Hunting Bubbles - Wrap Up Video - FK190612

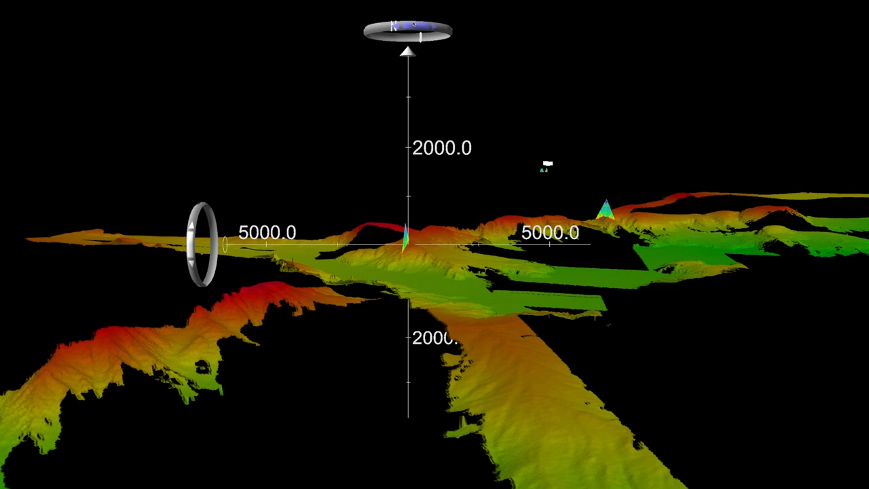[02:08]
This is what we have mapped so far in this area that eventually will go into a database, so we'll be adding to that.